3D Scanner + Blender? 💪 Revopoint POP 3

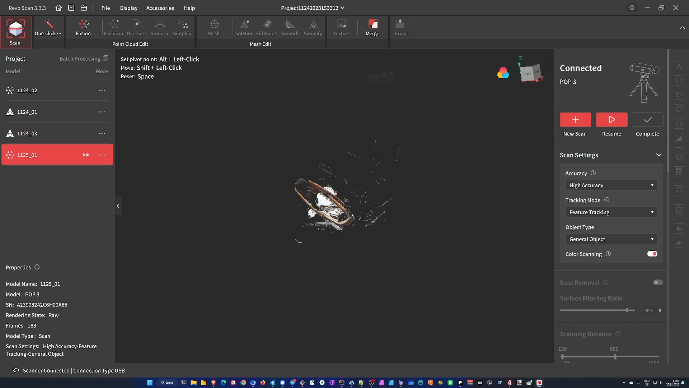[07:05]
Same goes for reflective, shiny, glossy surfaces. The infrared light simply gets reflected away and the 3D scanner can't get a good reading.
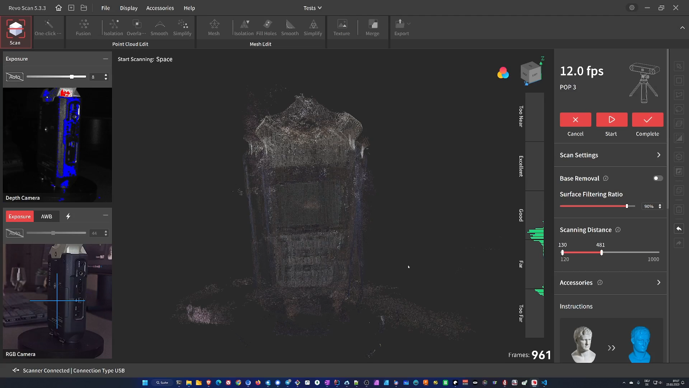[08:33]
This I would say is virtually impossible to scan. Alright, there are several things that are hard to scan with an infrared based 3D scanner.
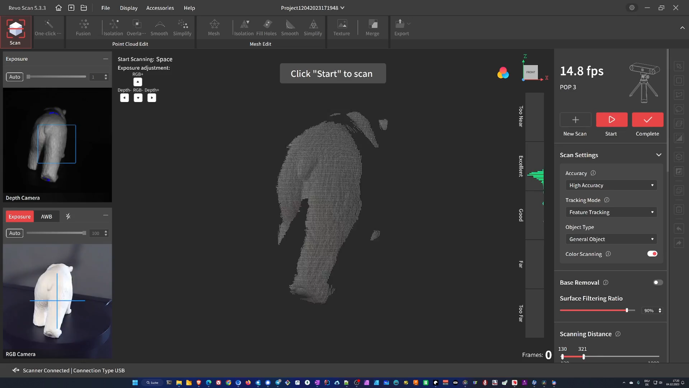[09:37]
We start the turntable and start scanning. First around the middle,
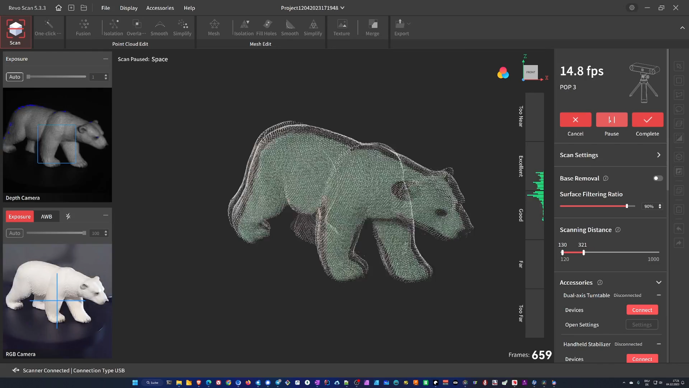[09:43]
then move up to the top looking down, as good as we can get it. We can pause the scan, lay the model on its side and continue scanning.
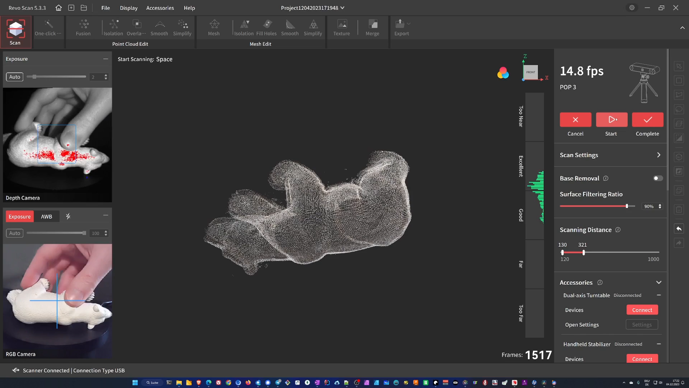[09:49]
Here it is best to resume when the scanner faces a part of the model we had already scanned before.
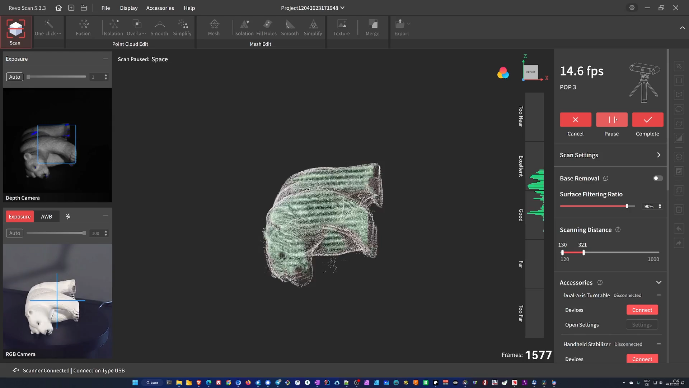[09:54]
That's for the feature tracking algorithm to work properly. The scanning step takes a few minutes.
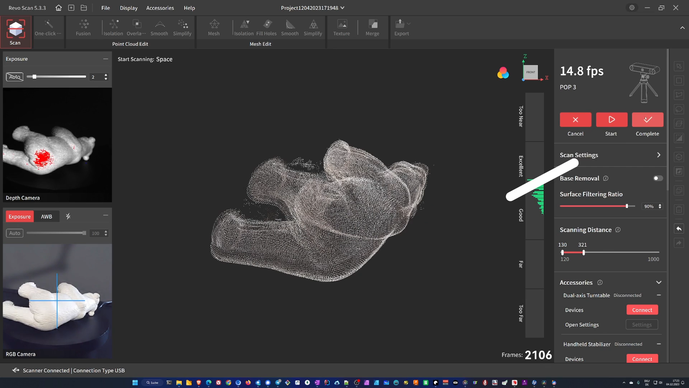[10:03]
When we have all the details we click complete and that gives us the raw point cloud.
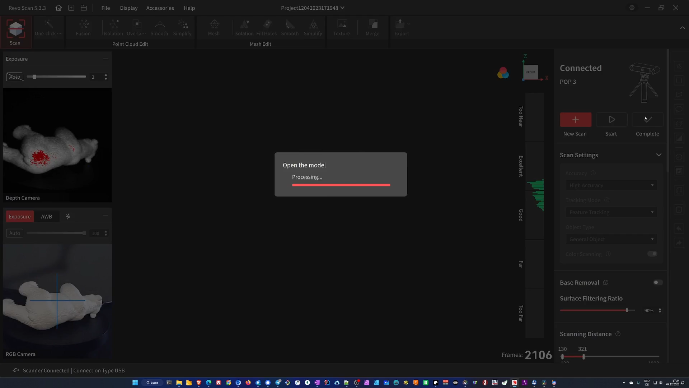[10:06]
The only thing we can do at this point is go into the keyframe editor where we can delete individual frames from the scan data.
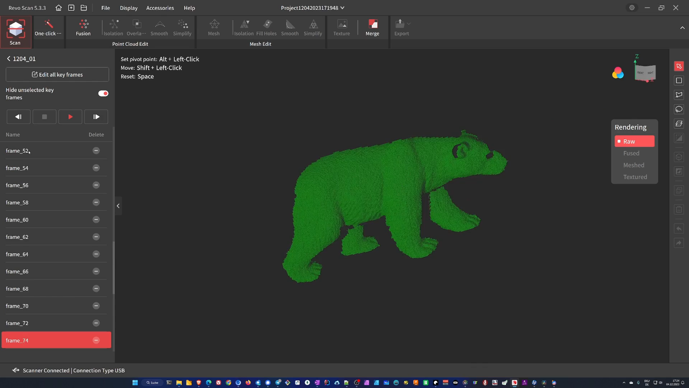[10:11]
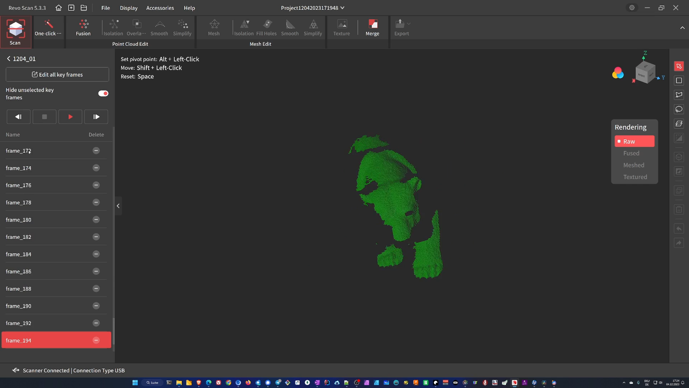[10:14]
This is actually really useful because sometimes we get a few glitched out frames, maybe from reflections or a jerky movement.
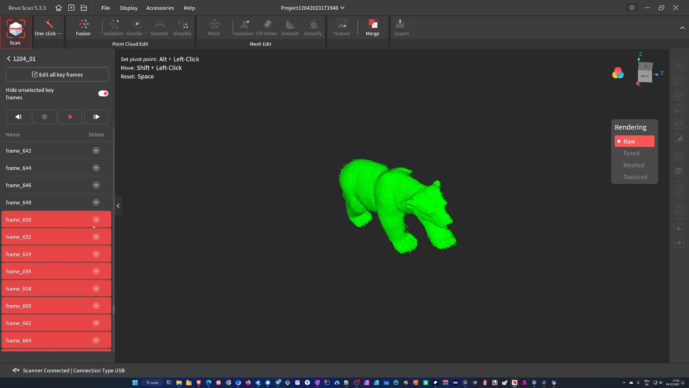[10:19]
We just kick those frames out and only keep the good ones before we continue.
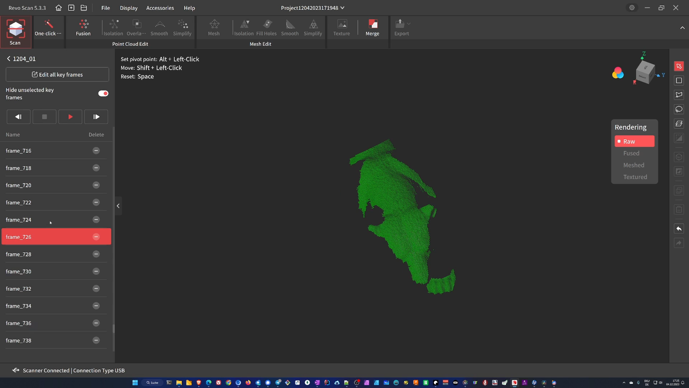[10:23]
We can now start processing the data and the first step necessary is Fusion.
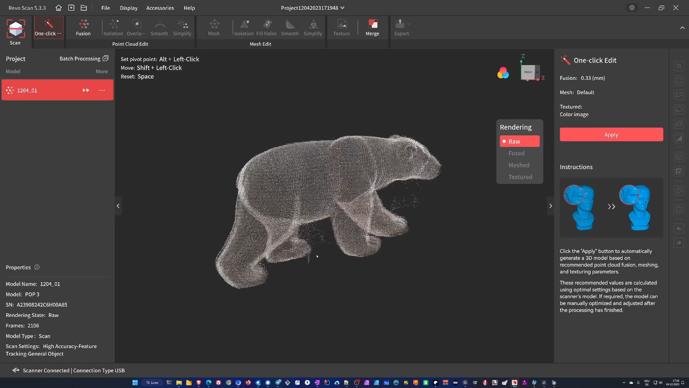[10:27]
I always just pick the smallest point distance here.
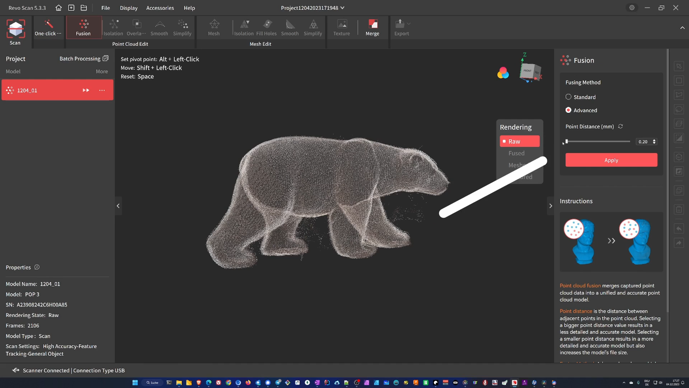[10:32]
This step takes some time depending on the amount of frames
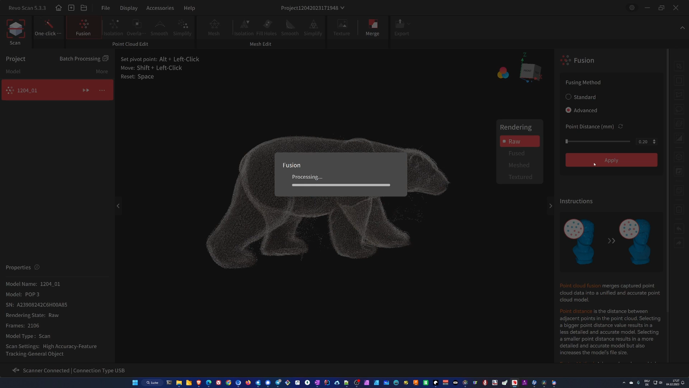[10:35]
we scanned and results in a point cloud that we can now edit and process further.
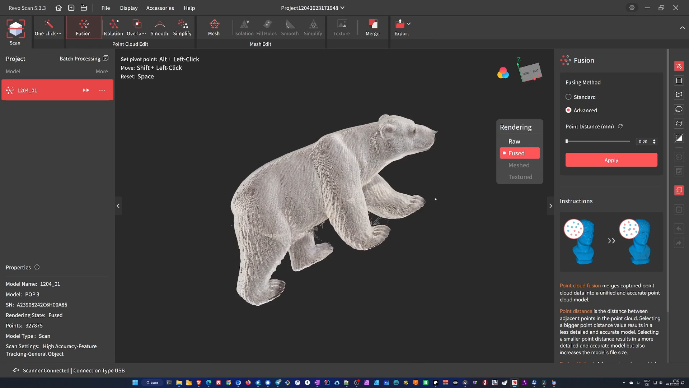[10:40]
This video is not intended to be a comprehensive guide to RevoScan so here is just a quick overview.
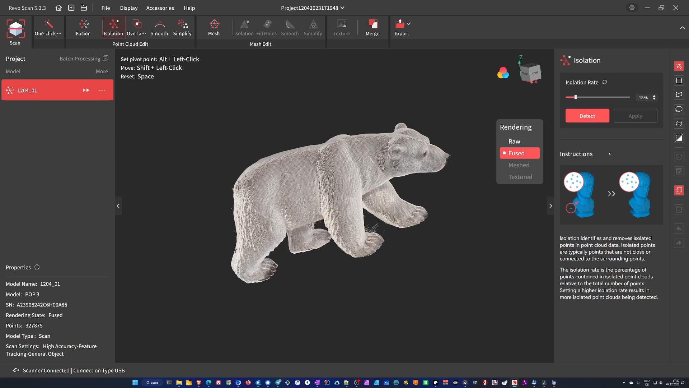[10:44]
You step through the features shown in the main menu bar from left to right.
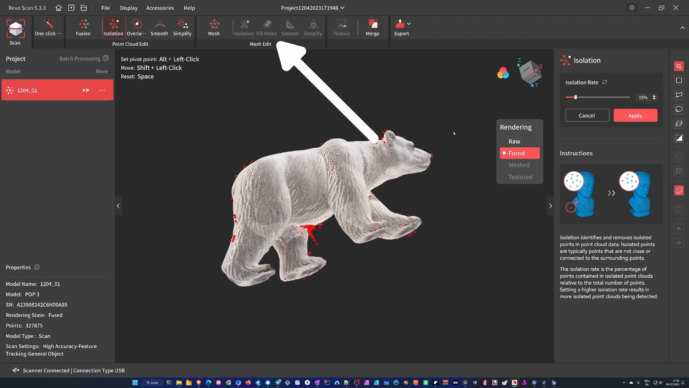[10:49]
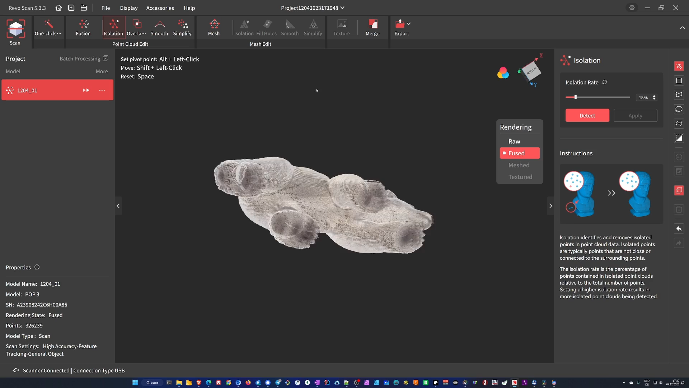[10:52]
When Fusion is done the point cloud editing options become available. The automatic features are in the main menu bar.